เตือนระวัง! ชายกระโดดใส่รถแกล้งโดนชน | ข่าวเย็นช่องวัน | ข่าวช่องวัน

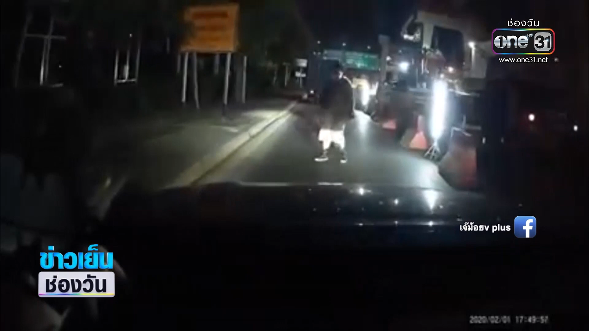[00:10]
พี่ พี่ช่วยด้วย พี่ช่วยด้วยจากคลิปจะเห็นว่ารถเขาจอดอยู่เชิญและเขาเห็นผู้ชายอยู่กลางถนนก่อนที่จะนับ 1 2 Clips แล้วก